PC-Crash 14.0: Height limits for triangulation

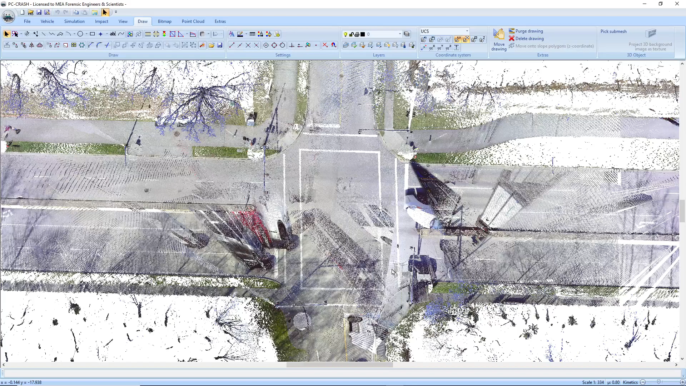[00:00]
I'm going to show a nice new feature in PC Crash 14 to assist in triangulating some scenes.
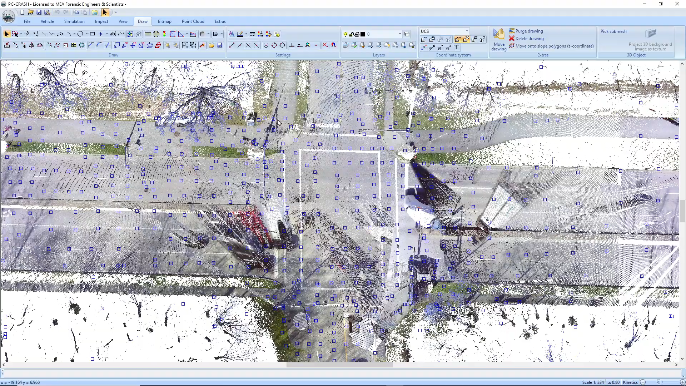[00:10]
So I've got a 3D scan here of an intersection. You can see there's some overhead lamps that are going to interfere with my triangulation.
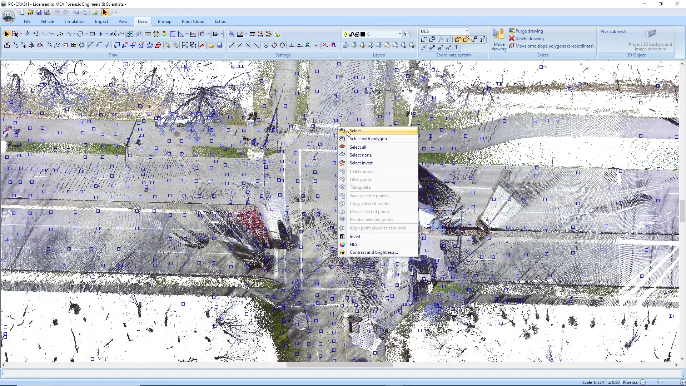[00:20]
So if I just select around here and say to triangulate,
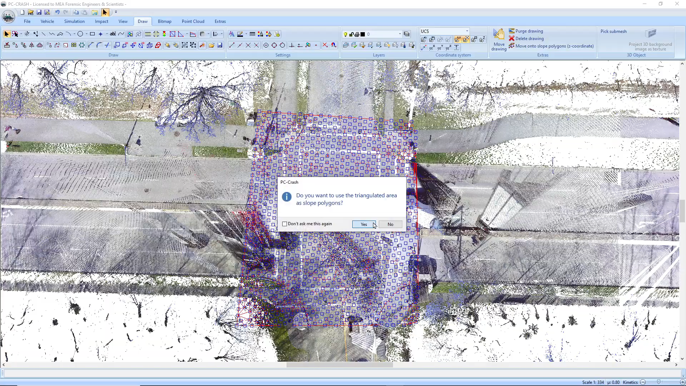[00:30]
you'll see it triangulates but we've grabbed points from overhead poles, from trees. You could avoid that by specifying a maximum length of triangles used, but the problem with that is it's going to then just put a hole there. It's going to just delete those triangles after triangulating. So what we want to do is use the new feature where we can limit the maximum height
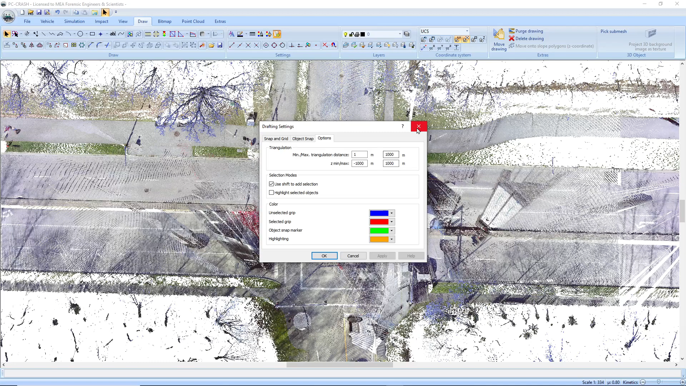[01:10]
or the minimum height of points that are considered for use in triangulation. So that's in your draw menu, the DXF settings. So we've got to find a height there. So I'm just going to go to the side view and it looks like center my intersections around 6 meters high,
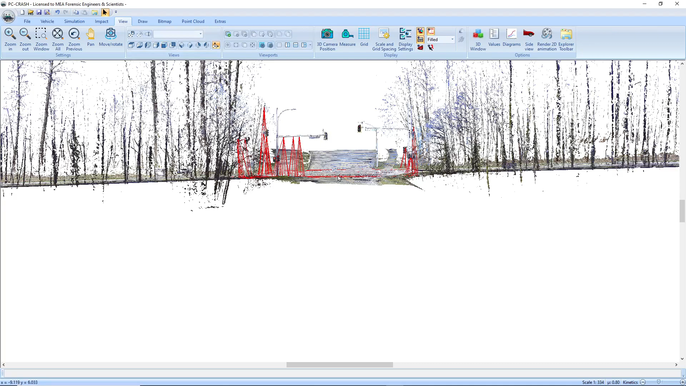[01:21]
maybe down to 5.6 up to 6.5 or so. So I'll flip back to top view, go into my draw menu, check, maybe 6.75 for my max height.
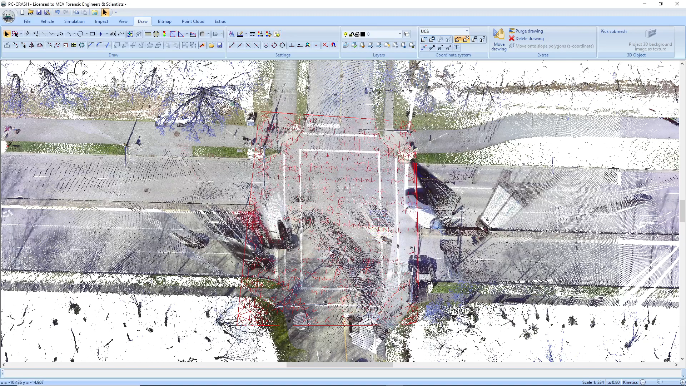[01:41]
And let's pick this guy again and select some of our points again and then retriangulate,
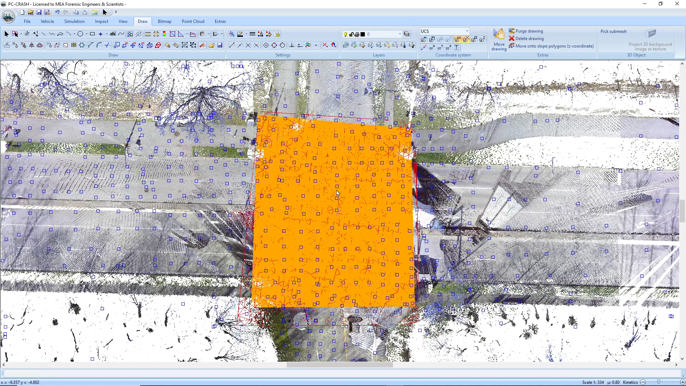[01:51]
just overriding the existing slope polygons. And so now you can see
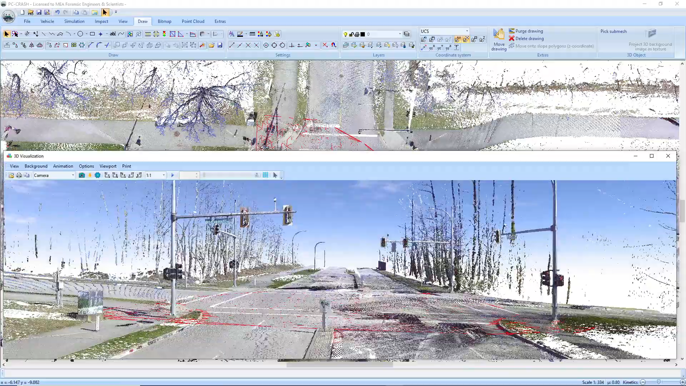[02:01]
that our slope is all down there at ground level, didn't grab any of those tree branches or any of our poles. So if you have a fairly flat scene,
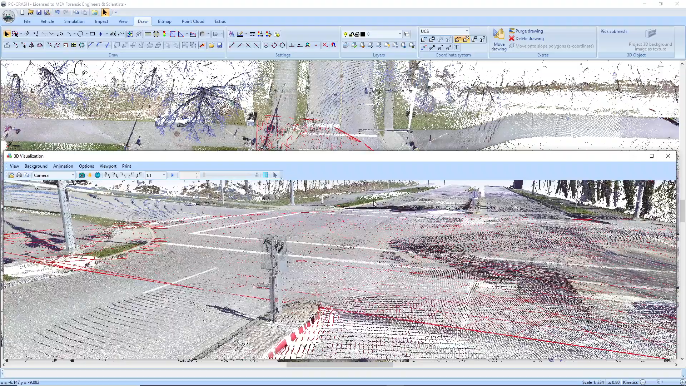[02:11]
not too much in the way of elevation changes, this is a nice feature that lets you speedily triangulate in PC Crash 14.